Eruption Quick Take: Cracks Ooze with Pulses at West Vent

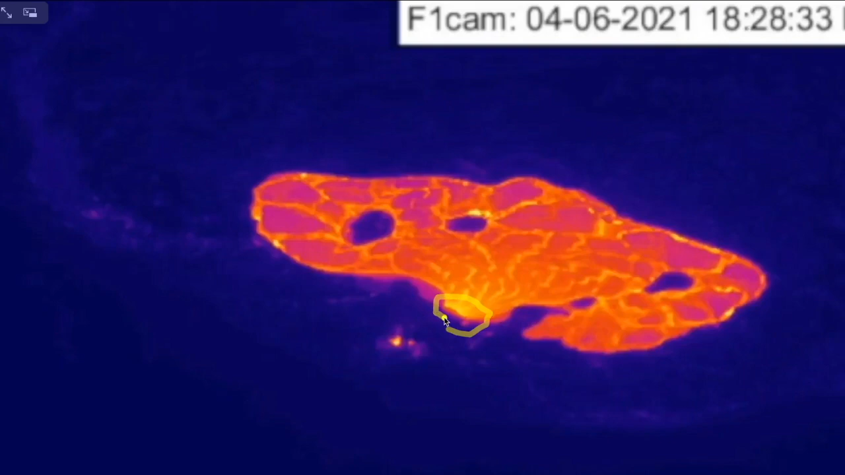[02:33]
in there the west vent only appears as small glowing holes right over here with the main entry point down over here and i'll play it for you guys
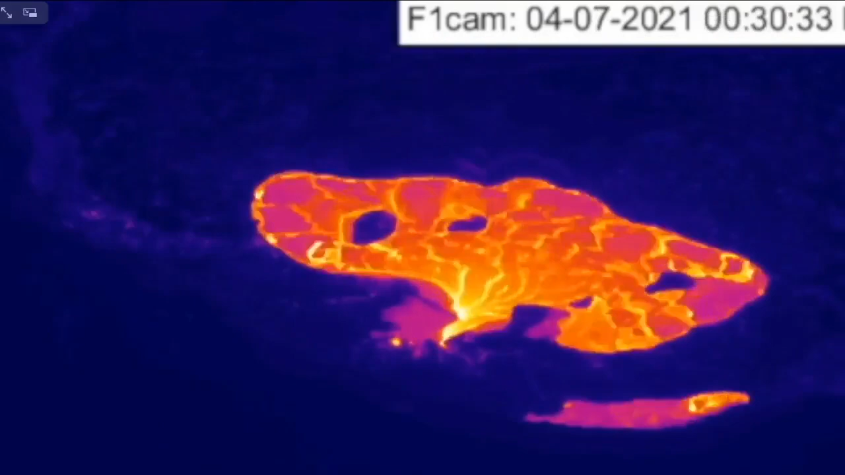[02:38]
this is starting on april 6th you can see that initial burst corresponds to this ooze up on the southwest margin of the lava lake we have an overflow of the lava lake from its levee over here it's visible as a bright spot
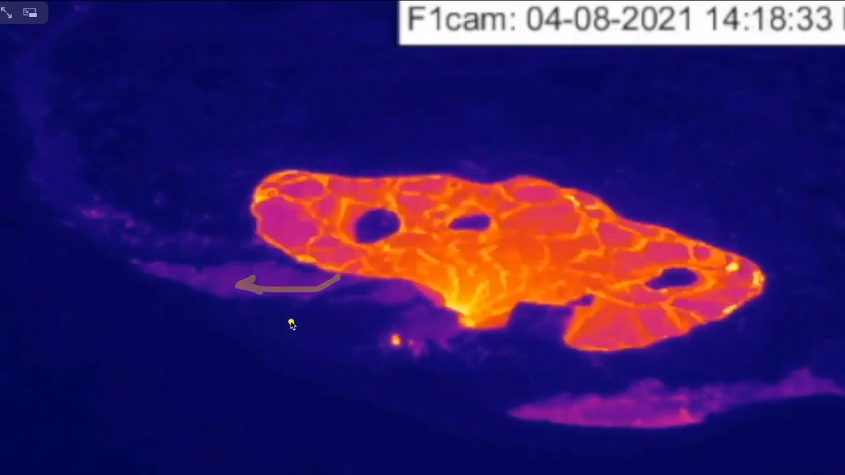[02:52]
but we're also going to have another series of cracks coming in over here in this northern section with lava oozing up as well and watch how that and the vent change
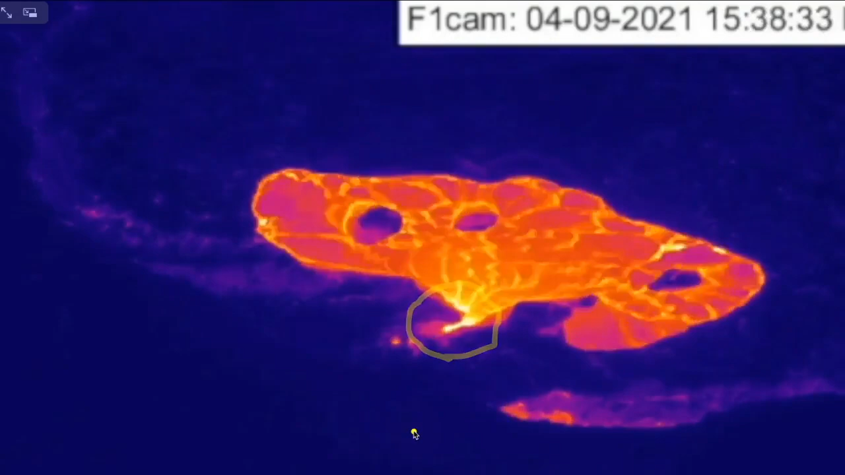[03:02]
at the same time we have more changes at the vent than we're seeing the ooze ups but but certainly when you have a bigger burst coming through like there it is you see it
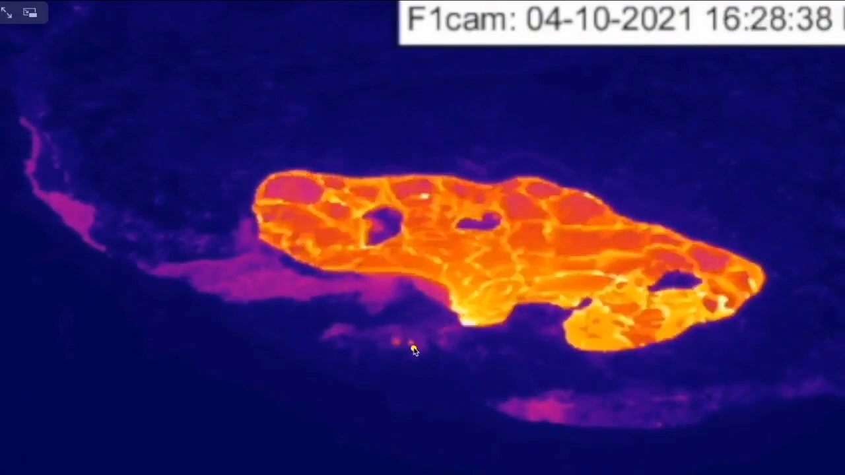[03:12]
in sync both at the vent and over here to sign so zooming
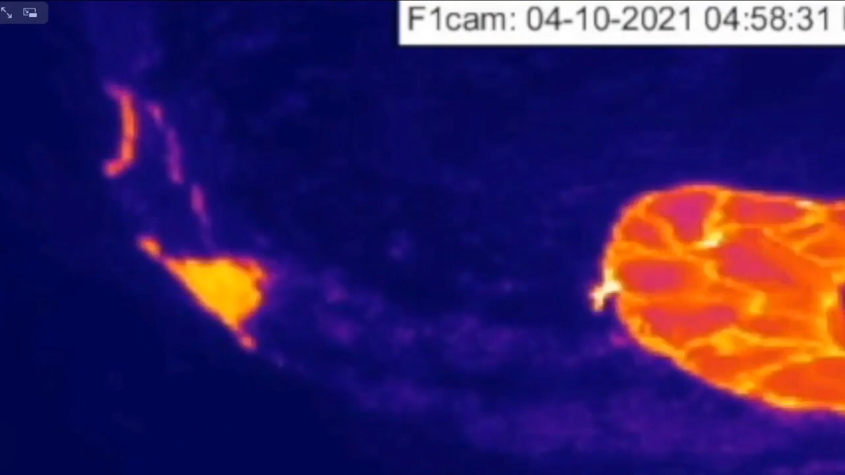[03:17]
in on a crack you can see we have a crack that opens up it doesn't ooze a crack that
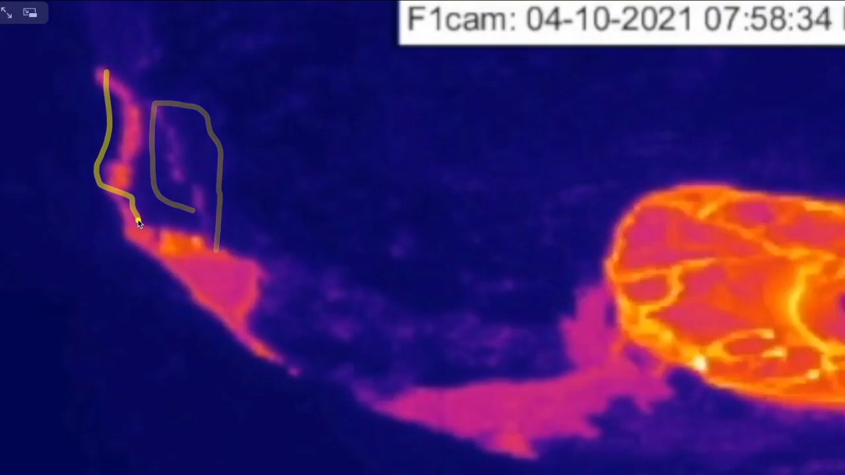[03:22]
does ooze in slow motion that causes this block to tip
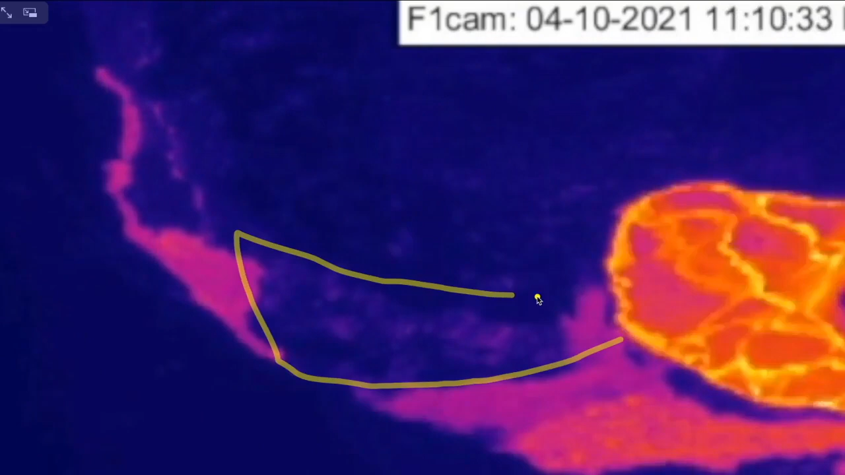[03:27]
and the lava lake spills out along that newfound gap so we'll play it for you guys
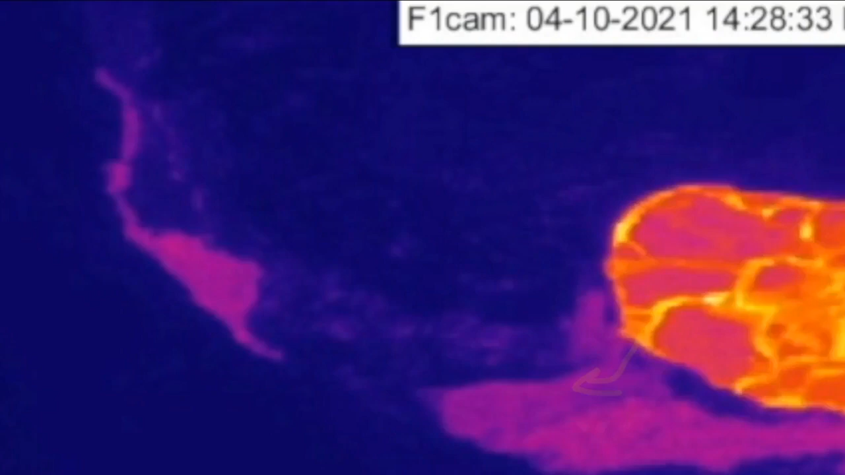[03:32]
here three times and watch the block right here in the middle watch it tip second time one more time there it is and that's one of
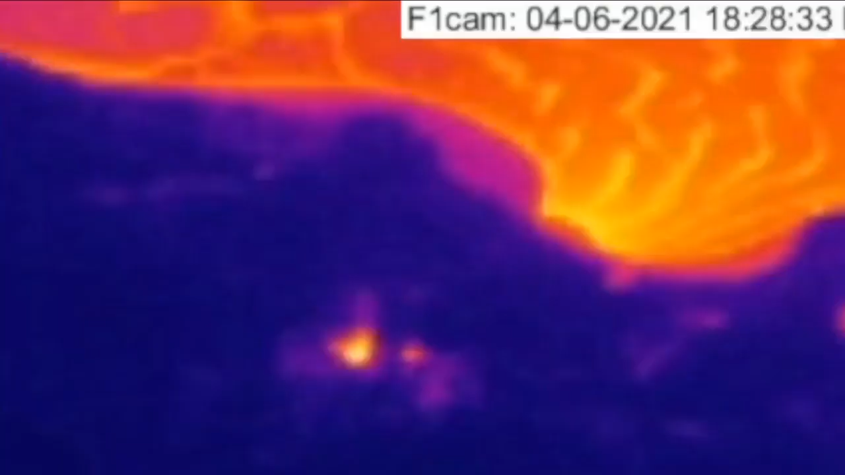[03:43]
the ways that the crest is lifting up along the edges and
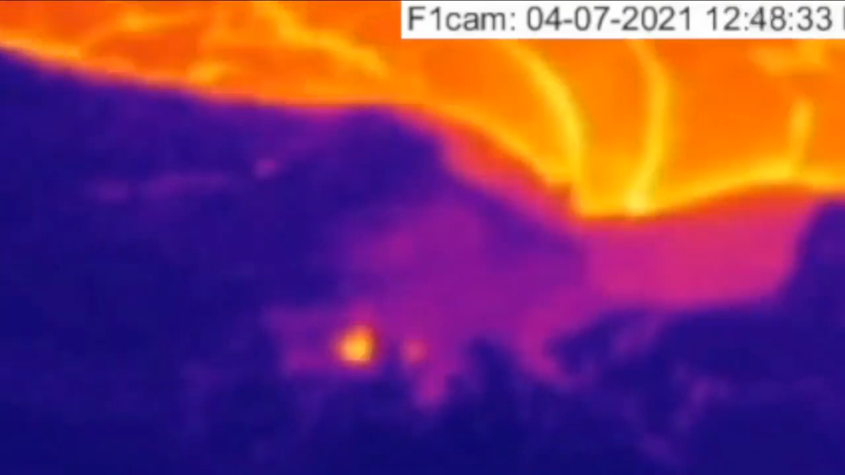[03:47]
allowing lava to ooze through at the same time we're having zoomed into the f1
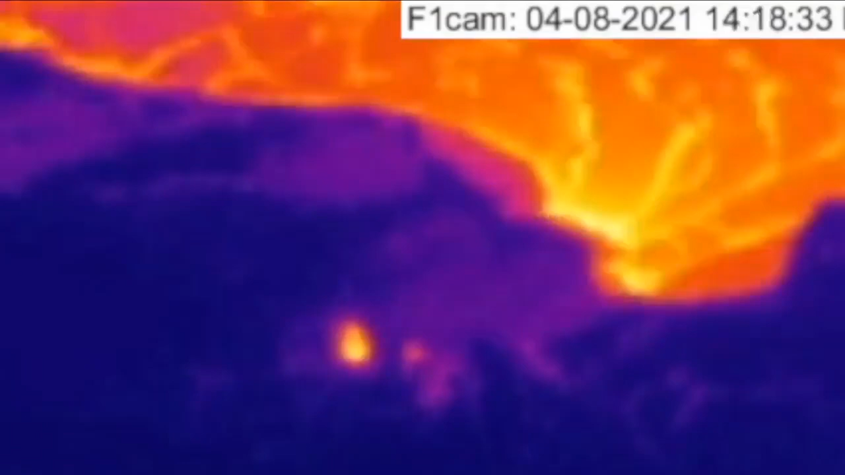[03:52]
camera here in the west vent we have these breaks in that pathway
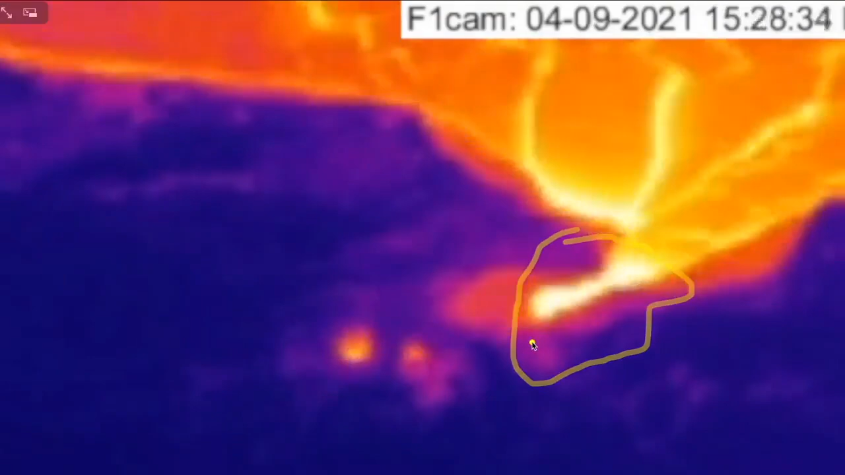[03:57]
allowing lava to come to the surface and make that surface channel as we just saw in the photograph
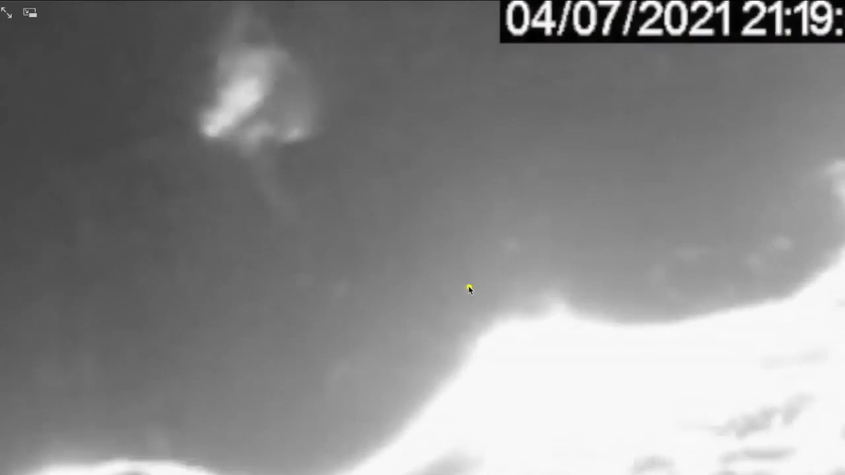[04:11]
there's the entry point and you're looking for a brightness coming through right in here it's the new new pathway breaking open
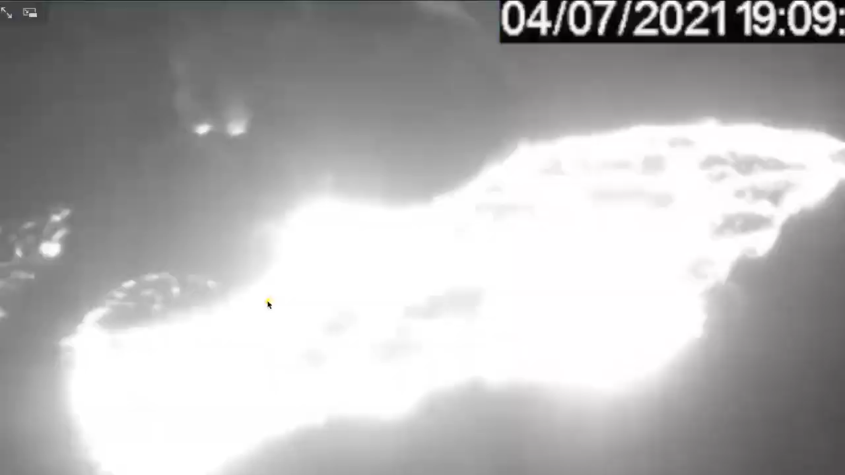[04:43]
on the southwest side of that coincident ooze up
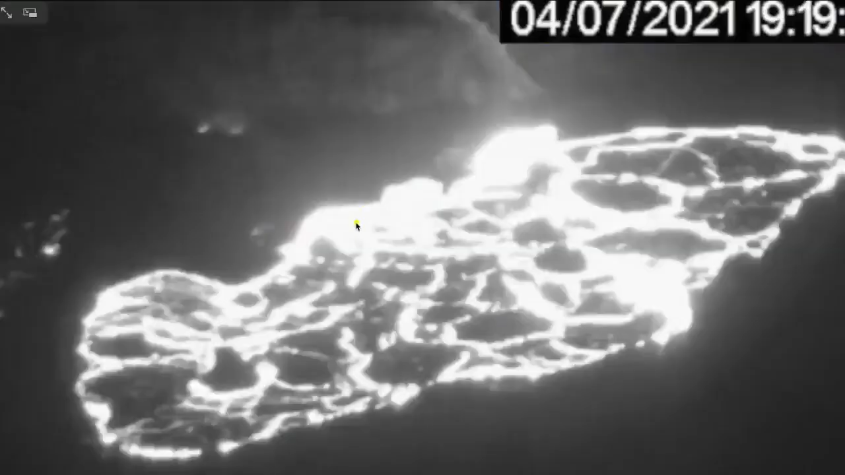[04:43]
but we were zoomed in right in area over here by the west vent this last view
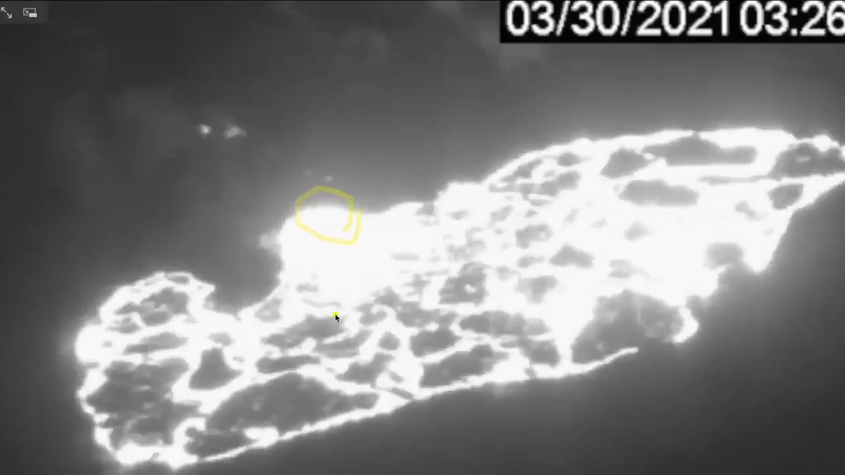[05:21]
had in the last two weeks or so and the pathway that's breaking open seems to be more connected
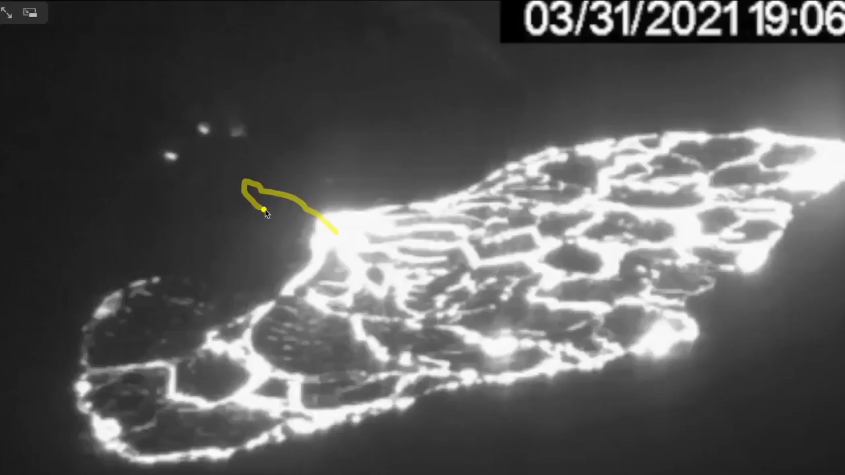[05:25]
to this northeast part of the west vent and in fact if we watch the original vent hole above the original entry point of the west vent you can see it's still glowing brightly as recently as april 2nd and it dims out and this is not necessarily the end-all be-all because it can come and go
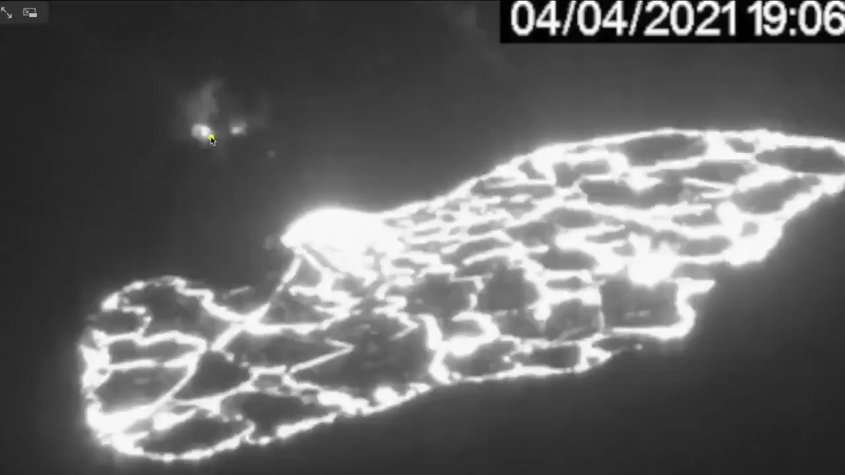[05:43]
can glow and stop glowing but it does seem like it's been decreasing in intensity over the week especially coincident with these pulses we don't see any glow in this area anymore